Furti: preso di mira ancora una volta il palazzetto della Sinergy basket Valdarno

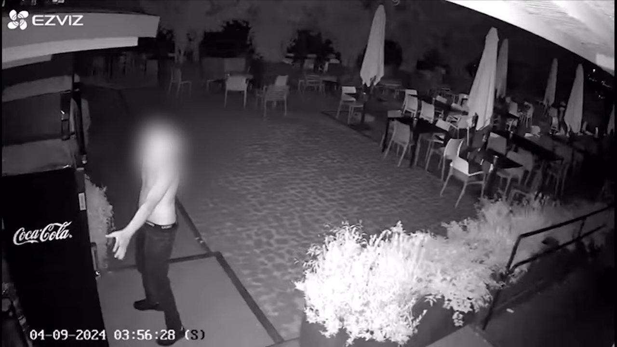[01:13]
un altro furto, un assalto al bar Gardel River in zona Oltrarno, un locale finito più volte nel mirino dei malviventi.